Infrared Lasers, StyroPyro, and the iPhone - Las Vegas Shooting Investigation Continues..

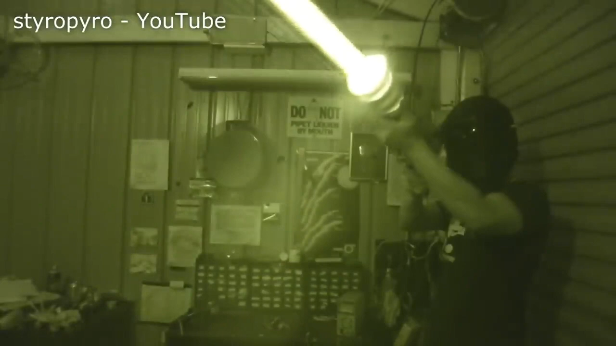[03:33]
But that being said, I'm sure it looks like I'm holding a bolt of lightning on the IR camera. That's pretty crazy to me.
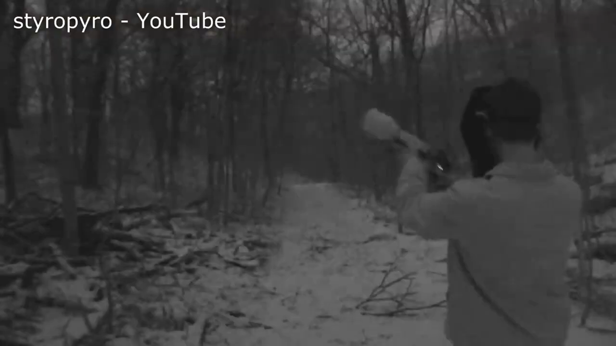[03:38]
Now if it weren't for the extreme blinding hazard, this thing would also function as basically the world's best night vision flashlight.
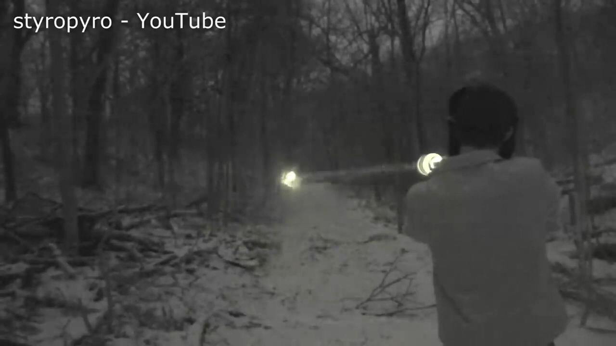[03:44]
This thing has the potential to light up things for miles, but that wouldn't exactly be safe for me.